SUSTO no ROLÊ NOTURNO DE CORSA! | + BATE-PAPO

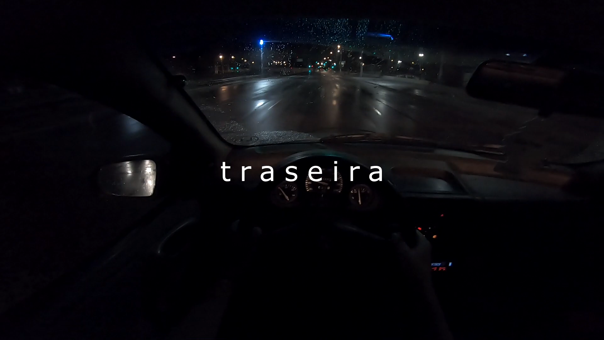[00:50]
Carro saindo de frente sem ao menos eu ter feito nada. Numa dessa você sobe na guia. Provavelmente tem alguma coisa ali no asfalto. Caramba, deu até aquele gelinho na barriga. Até perdi o rumo do que eu estava conversando com vocês. Provavelmente tem alguma coisa de óleo, porque ali... Ou algum líquido, alguma coisa, porque está um sabonete galera.